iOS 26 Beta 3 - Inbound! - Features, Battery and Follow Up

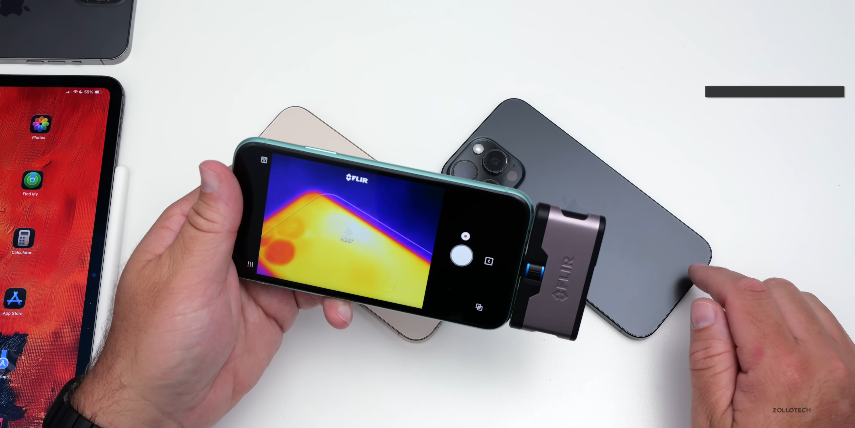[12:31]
And you can see iOS 26 beta 3 with iPhone 16 Pro Max is almost at 97 degrees Fahrenheit. iOS 18.6 on the same phone is at about 89 degrees Fahrenheit. So definitely a little bit cooler. Of course, they both have the screen on and we're using them, but iOS 26 definitely randomly heats up for no reason.